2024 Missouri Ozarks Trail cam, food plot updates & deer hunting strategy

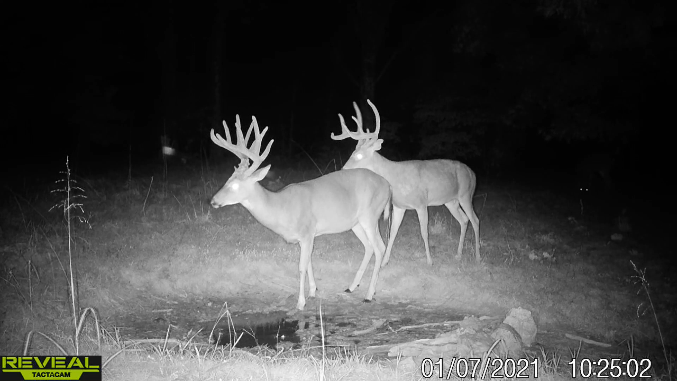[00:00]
to me it looks like that nine point is a year older he's got more muscle mass on the shoulder and the rump although the 12 pointer is a longer bodied deer all
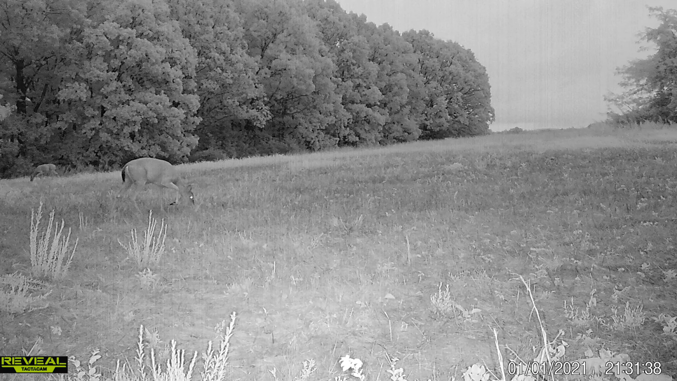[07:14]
i put a new camera on and i think i got a couple of pictures and videos of him let's check that new camera setup even though it's a little bit of an older camera all right here he is on one of my newer cameras um again this is on the back side and there's some other bucks here i think that's a different one yeah this is a younger one um just a straight a pointer but of course they picked off the old school camera you know because the flashes are a little not as good as modern day but here now i think this is the
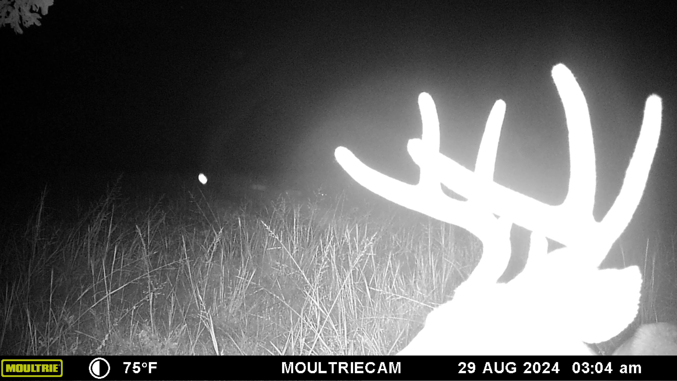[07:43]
nine here again um this one i didn't have set on video mode but again i kind of got a pattern on him and i recently planted this the inside there's a tolerate the inside of this in a micro plot and there's still beans in here because right out here you're looking at beans um every one of these plots is three to four acres but here he comes again it's just a couple days ago september 2nd